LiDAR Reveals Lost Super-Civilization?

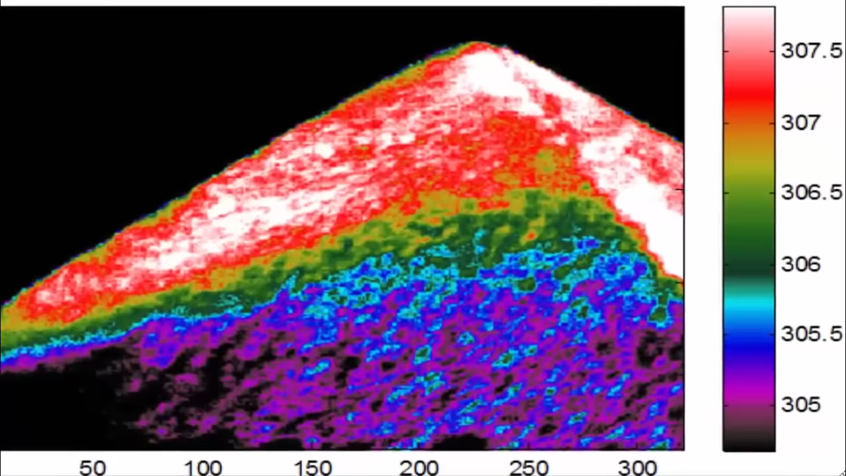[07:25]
the pyramids the team also found a particularly impressive anomalous